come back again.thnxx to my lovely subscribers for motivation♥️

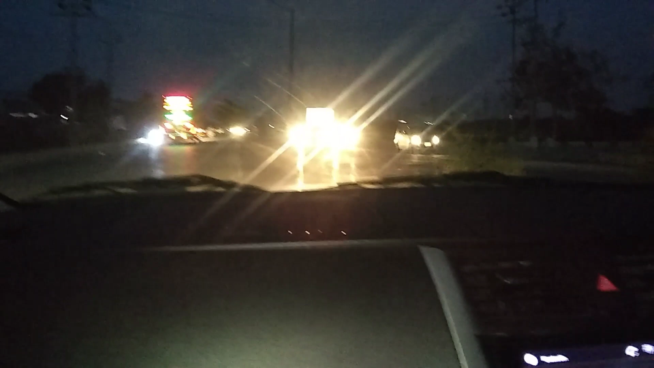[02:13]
اندر امپاورمنٹ آتی ہے تو ابھی ہم لوگ جا رہے تھے بچوں کو ٹوشن چھوڑنے کے لیے تو بس یہ راستے کی کچھ کلپس تھی میں نے کہا آپ سے اپنے سبسکرائبر سے ضرور شیئر کروں گی تو بس ابھی ہم راستے میں جا رہے تھے تو آج کافی زیادہ تھک گئی تھی بہت مسروف دن رہا